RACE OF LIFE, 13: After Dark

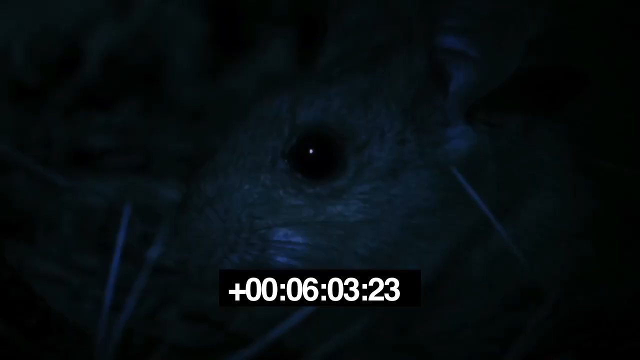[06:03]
The wood rat stays very still. The cat pauses.
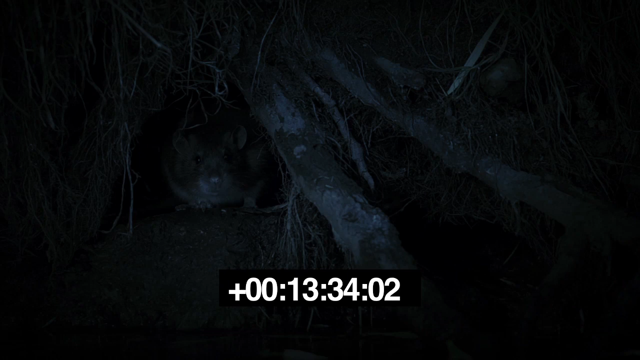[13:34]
This tiger snake has highly sensitive smell.
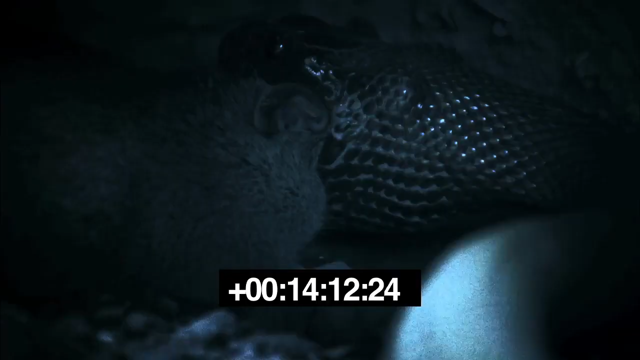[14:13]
The mouse has been paralyzed by the snake venom. Every night, every mouse will have to run his race of life many times.
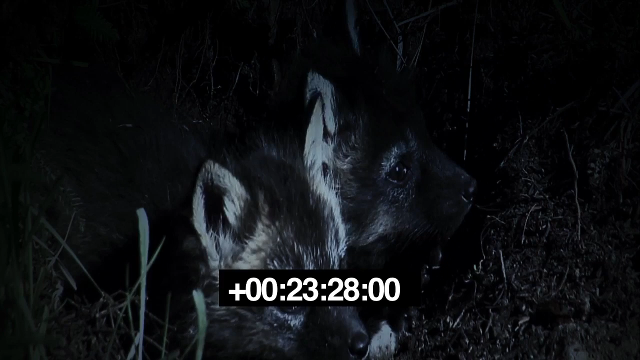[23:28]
These predators were introduced to Australia for sport, and are now a massive threat to native animals. The possum senses something's not right.
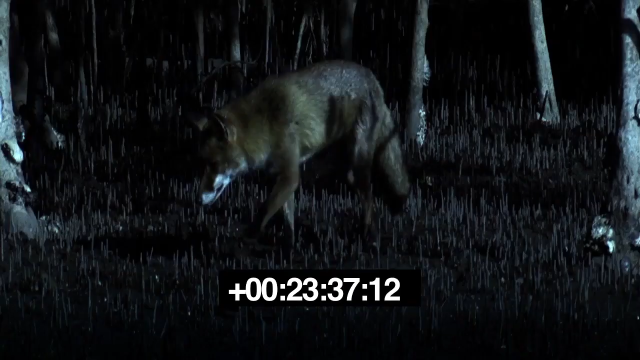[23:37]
The fox has little time. The possum scampers to safety.
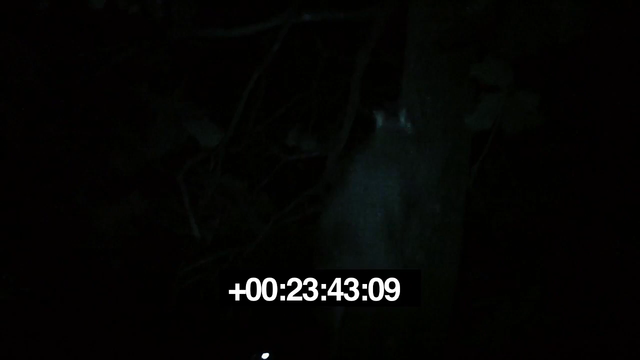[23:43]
Made it. The foxes must find another animal to feed their growing family.
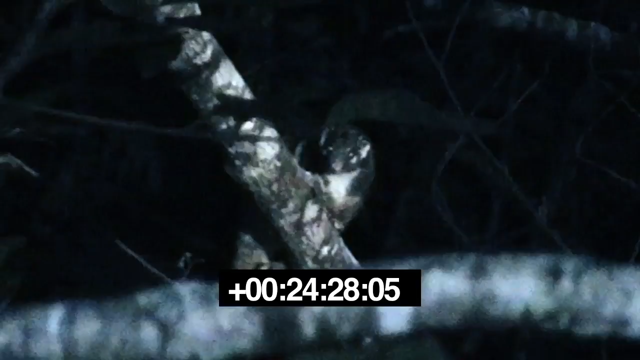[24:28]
The possum has nowhere to go. If he stays very still, he might not be found.